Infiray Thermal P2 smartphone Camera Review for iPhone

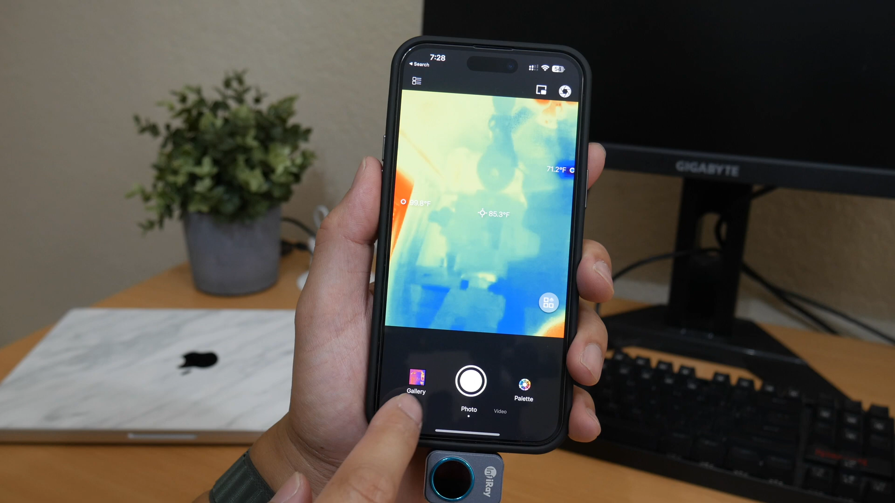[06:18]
On screen: spot 85.3°F
and last but not least is your help section next up we're in live mode here on the palette color options on the screen all right let's take a look here let's go to video
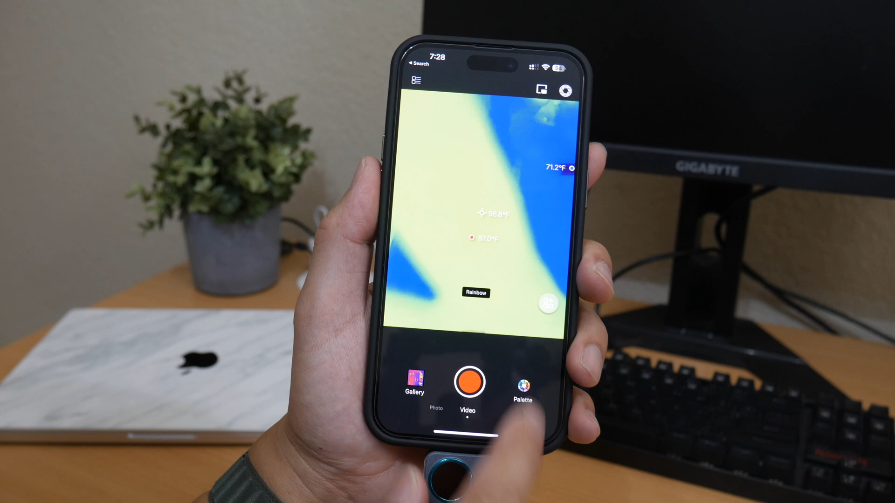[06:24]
let's click on palette so this is started at the first
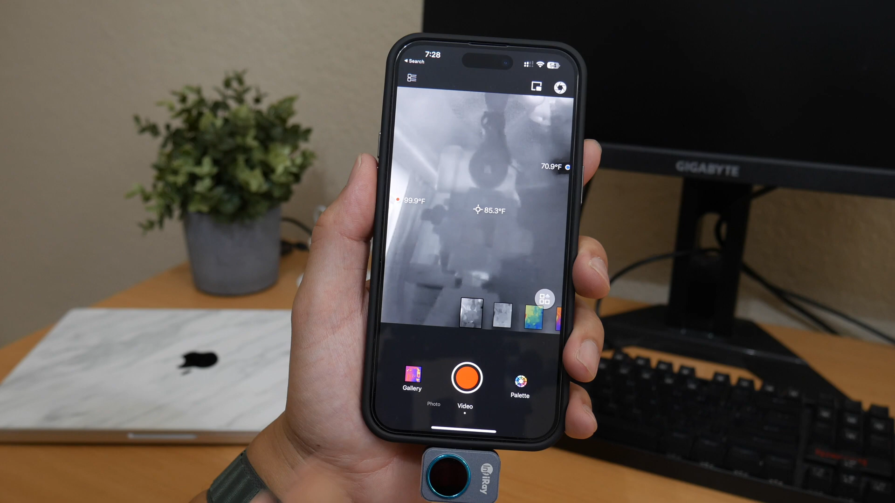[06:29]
On screen: spot 85.3°F
here's white hot then you got black hot and the most popular here is the iron red
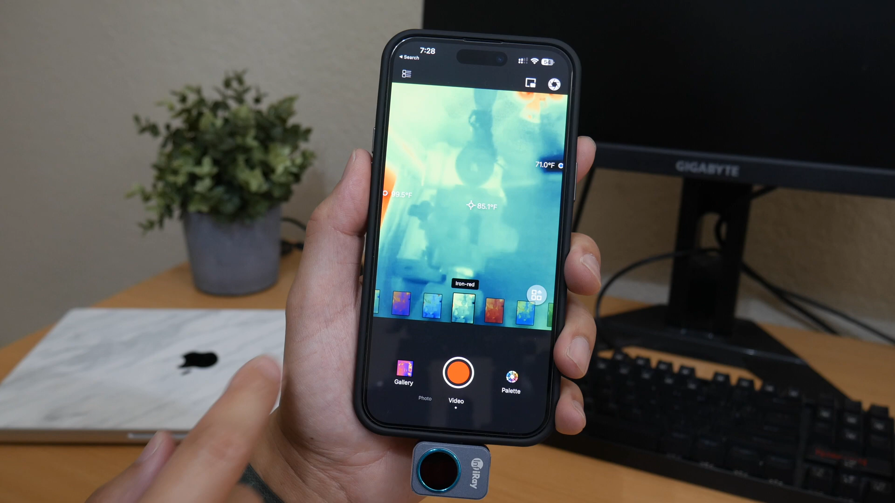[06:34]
On screen: spot 85.1°F
you got some other options aurora
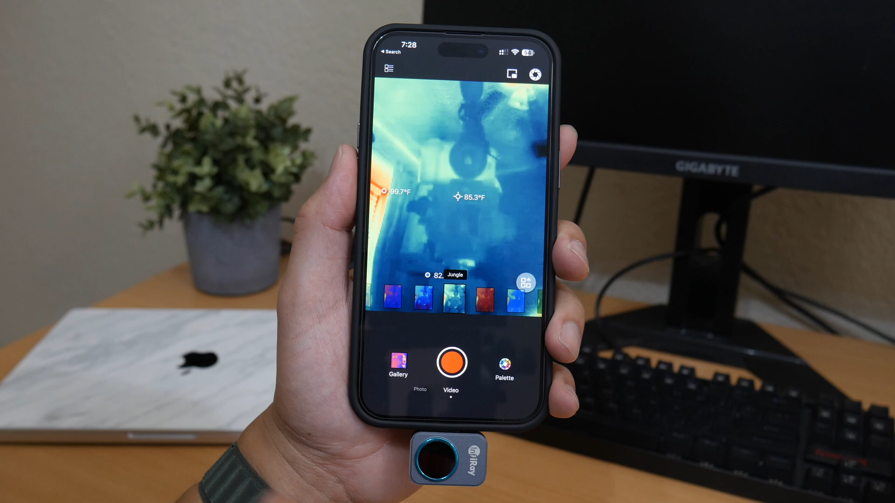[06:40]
On screen: spot 85.3°F
jungle golden red medical dim light
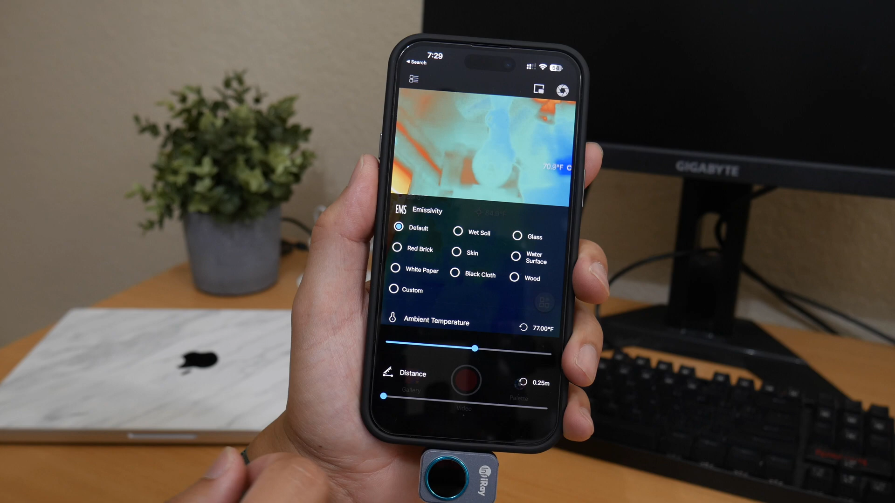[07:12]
the distance next up let's see image settings here you can
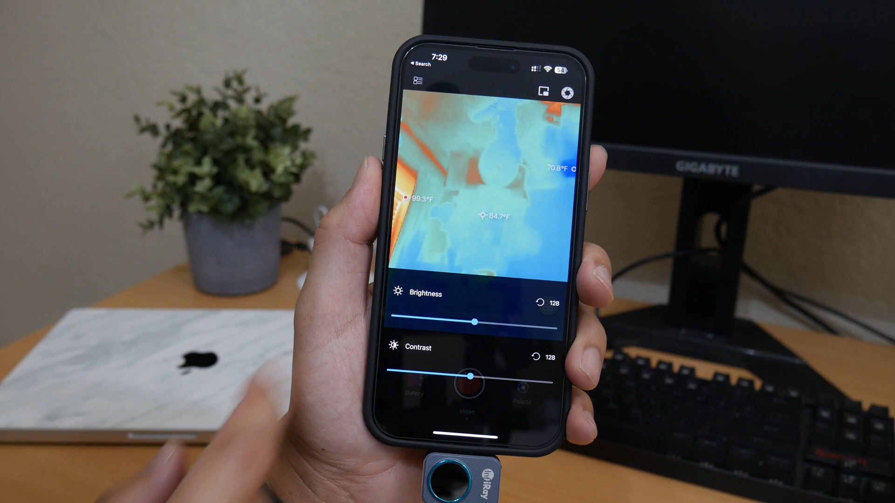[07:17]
adjust the brightness levels and the contrast let's go back let's see what else measurement mode
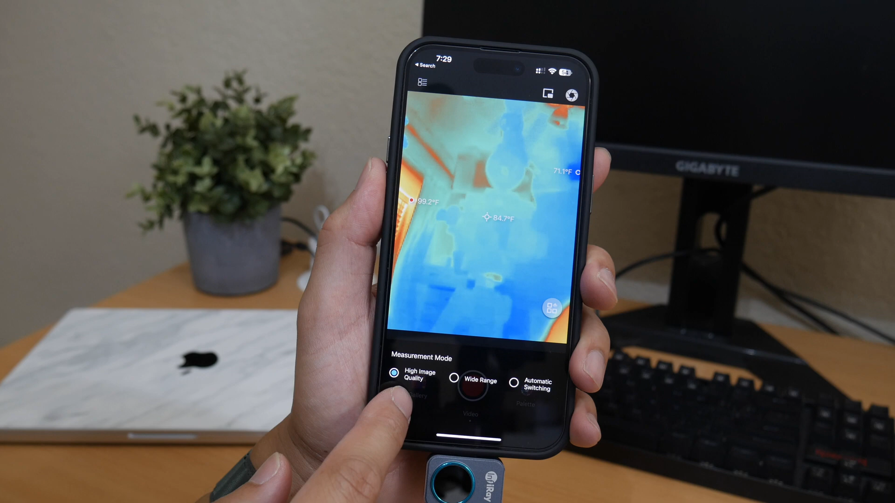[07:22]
here you get your high image quality wide range and automatic switching and last but not
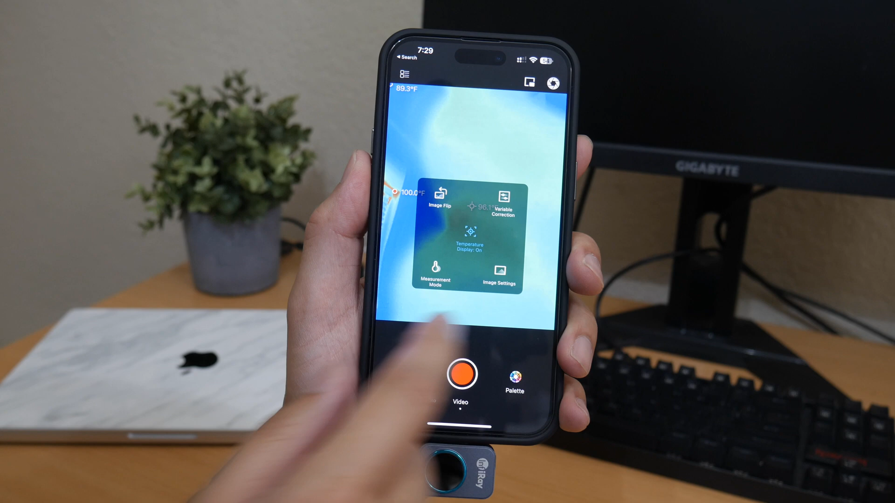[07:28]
least is our image flip option here here you can select zero degrees 90 degrees
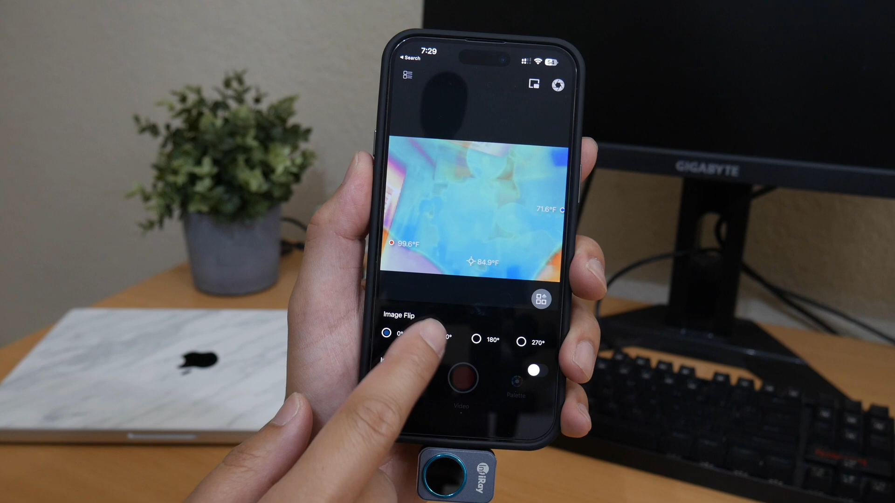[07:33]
180 270 you can also turn on the infrared
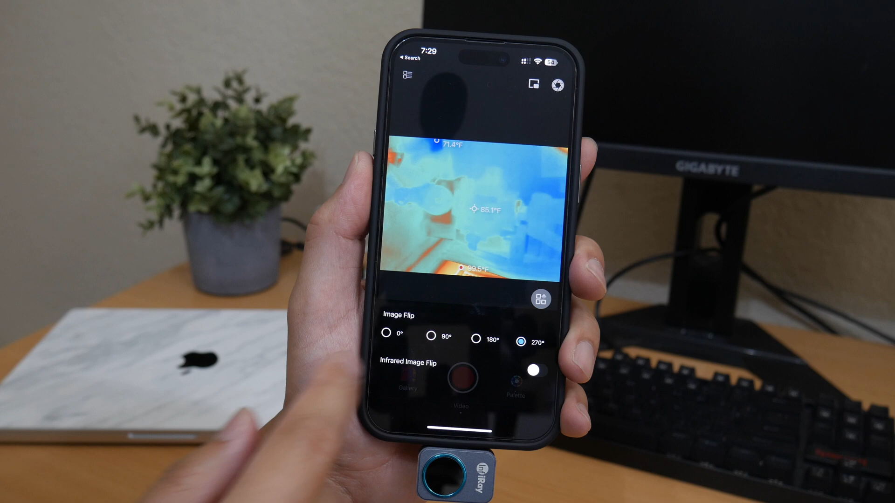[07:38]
image flip there's just a ton of options and features with this infrared camera i'm pretty impressive
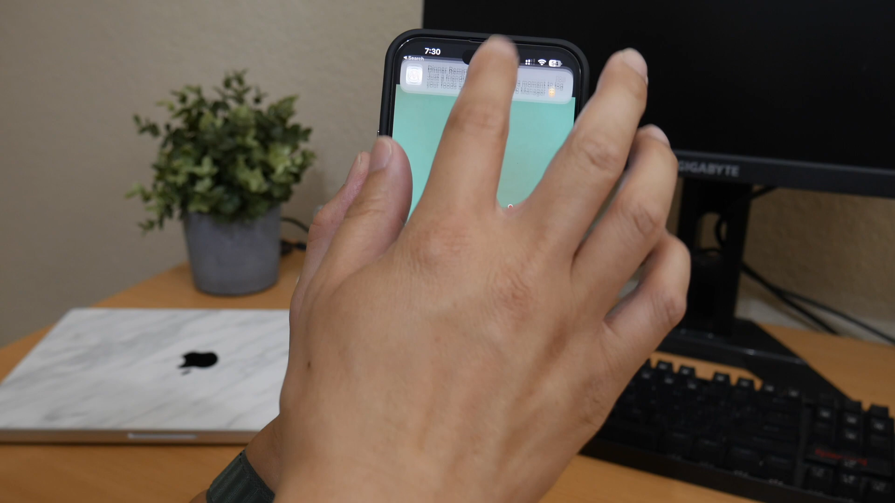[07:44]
to be honest i mean at this price range you're getting tons of options and features all
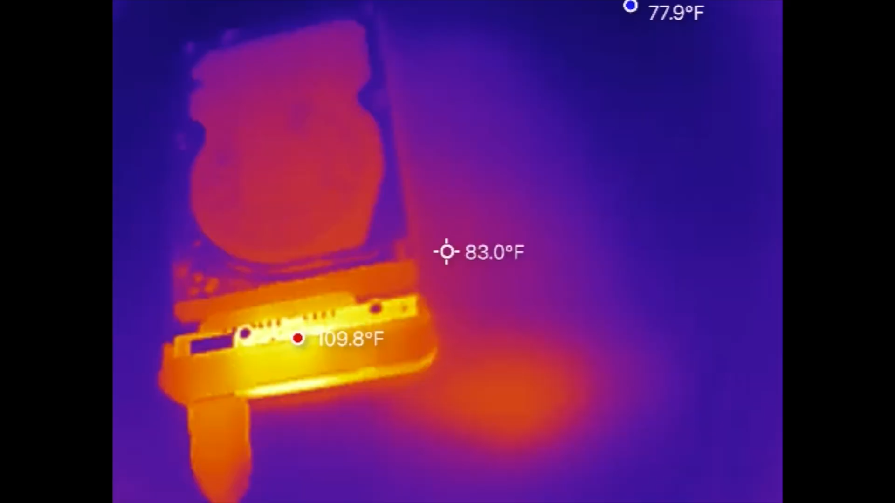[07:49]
On screen: spot 83.0°F
right guys our next test here is we're going to measure a 2.5 inch traditional spinning hard drive here
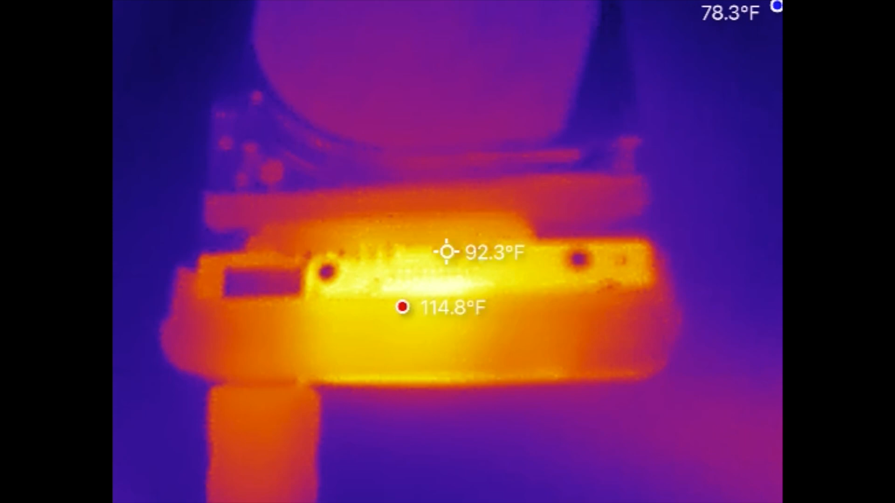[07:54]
On screen: spot 92.3°F, max 114.8°F
this is from a laptop so right now as you can see the image is decent but it's not great that's where the macro
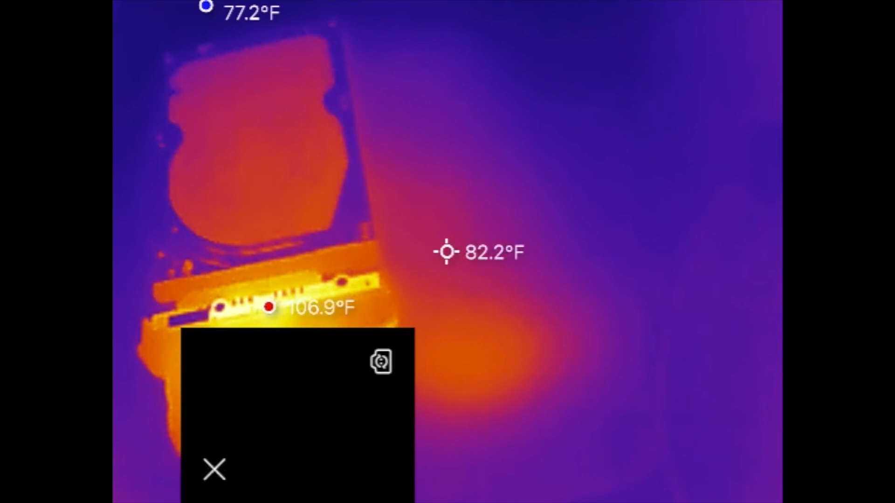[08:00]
On screen: spot 82.2°F, max 106.9°F
lens comes into play but here's a picture in picture mode here that i'm testing to see what i'm looking at that's pretty cool
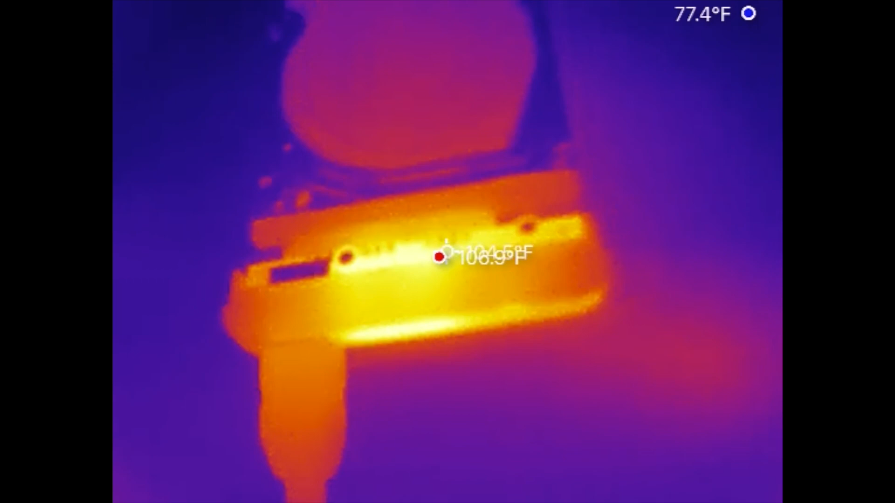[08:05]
all right i'm gonna put the macro lens on about see see right here i'm coming on right now
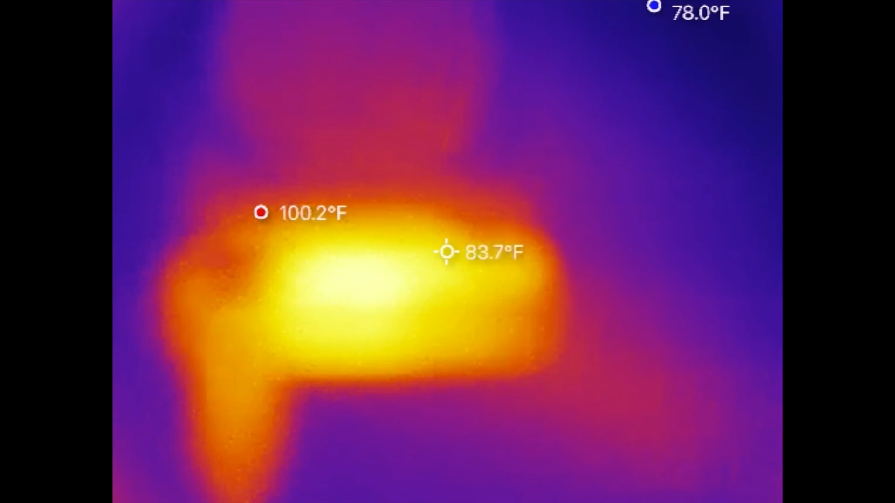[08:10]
On screen: spot 83.7°F
and let's zoom in and see the difference wow there we go we're refreshing the image all right here we go
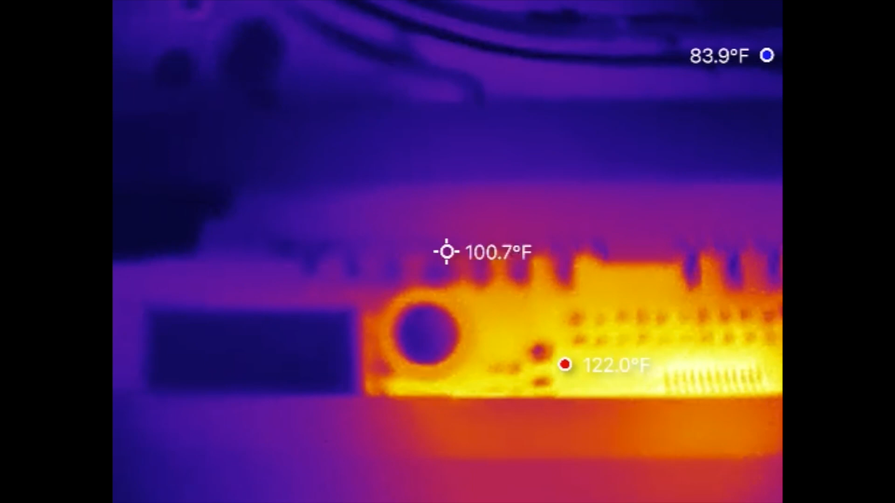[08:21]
that is so much better that is insane look at that you can see the capacitor right there on the left wow there goes the chipset right there that is crazy guys look how clear that is so far this small